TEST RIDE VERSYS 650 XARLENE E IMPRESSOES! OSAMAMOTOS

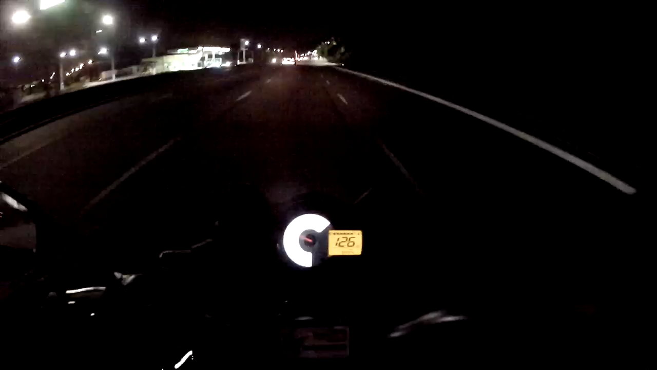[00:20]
De buenas. Tamo aí, ó, na motoca nova. E olha o caminhão com o neon.
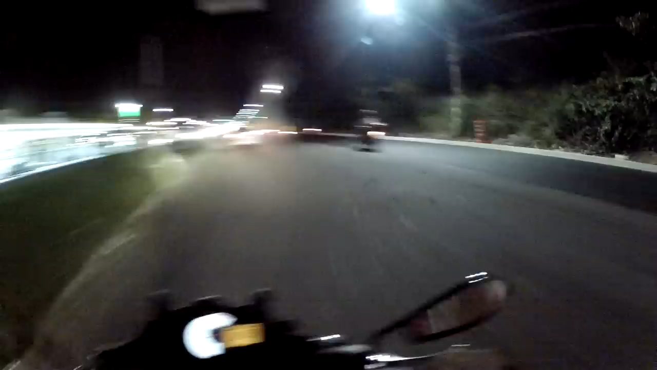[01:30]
Impressões da moto, falando mais um pouco dela aí, né? Fiquei devendo o test ride, eu não fiz o test ride na moto ainda. Vou fazer o vídeo também, o que olhar numa moto na hora que se comprar. O que se deve prestar atenção na moto na hora que se comprar ela. Essa moto tem que dar uma moto muito boa pra fazer esse tipo de vídeo. E eu vou fazer.
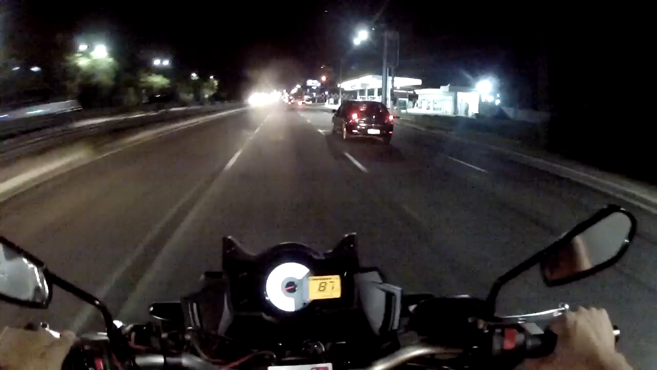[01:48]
Combinado? Então logo vai sair aí. Não sei quando, tô meio me organizando ainda, mas vai sair. Provável que já esteja planejando gravar ele já. E a motoca é gostosa, primeiras impressões, ela sai, a saída dela é muito boa, muito forte, velho. Ó, porra, a motoca é show, cara. Fica no giro baixo ali, vocês viram, ó. Fica no 7000 RPM ali e o bagulho já vai lindo já.
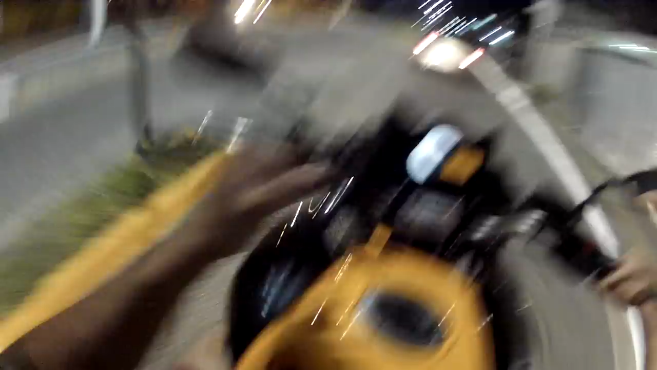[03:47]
Já é? Esse é meu primeiro vídeo presente pra vocês noturnico aí.
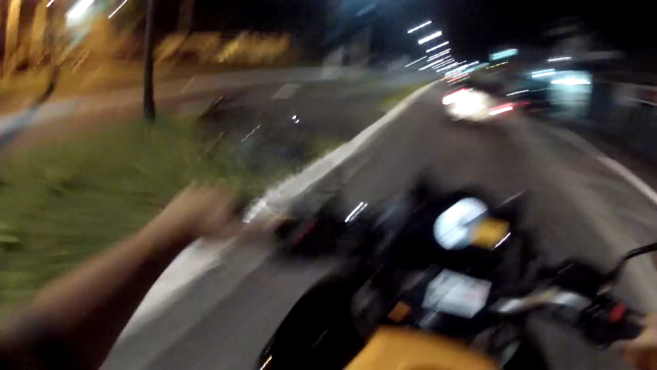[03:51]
Não vai dar pra filmar nada, mas é a avenida da hora da praia. Não essa, né, senhores? Calma. Muita calma. Eu podia ter ido por outro caminho, mas eu não vim por esse. Resolvi ir por este caminho.
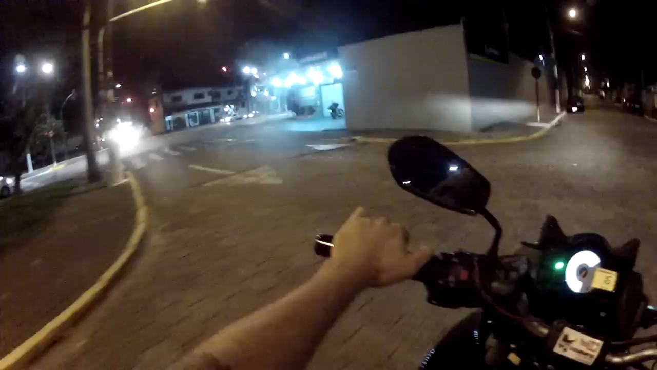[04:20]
Olha isso, cara! Motoca é muito, sei lá, de legal, velho, de pilotar. Mas a resposta dela baixa, o bagulho vai embora, mano. E aqui tem muitas ruas tipo essas assim, tá vendo? Então a XJ, cara, não ia me adequar ao ambiente, entendeu? Então essa rua que eu peguei aqui foi até uma boa ter pego ela.
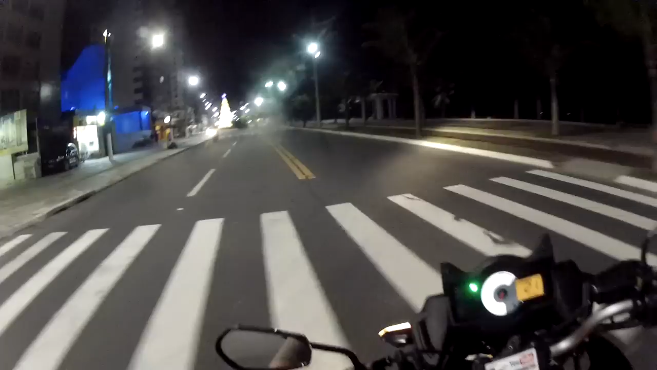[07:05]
Então valeu, até o próximo vídeo, olha lá, ó. Lá no fundo aquelas luzes lá são navios, ó, que vai descarregar em Santos. Então é isso aí, ó. Olha lá, dá pra ver a areia ali, né? Então esse é o meu vídeo pra vocês. Valeu, é nóis. Muita paz e muita praia.